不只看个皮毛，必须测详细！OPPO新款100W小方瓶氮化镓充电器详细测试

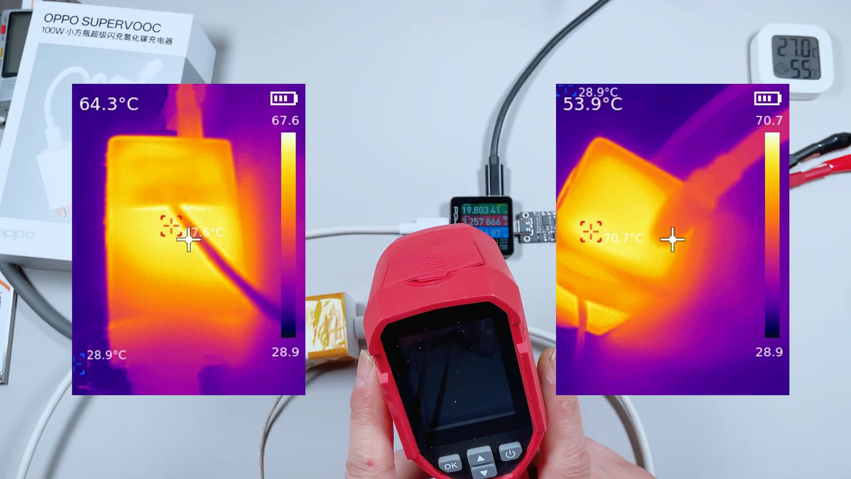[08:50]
6度核心温度也就是充电口部分70.7度然后大概在45分钟到50分钟的时候这个温度基本上就持平了
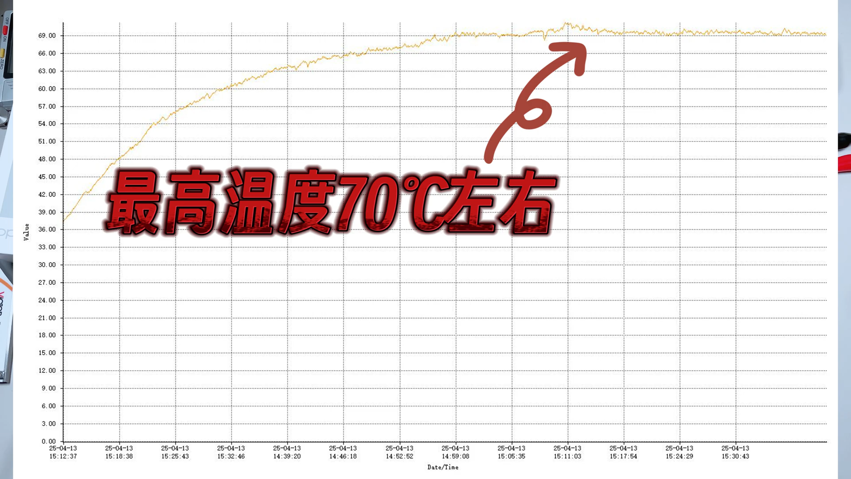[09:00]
啊大概在70度左右一直在徘徊了用热像仪再来采集它的温度表面的温度为73.9度充电口部分的温度为76摄氏度
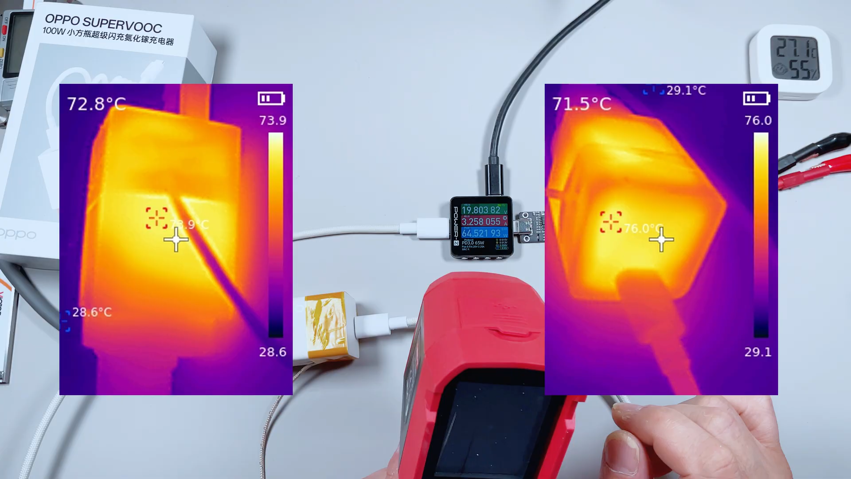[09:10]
这个76摄氏度手摸上去还是很烫的这个小家伙我还是建议大家不要长时间的去拉它的满功率这一根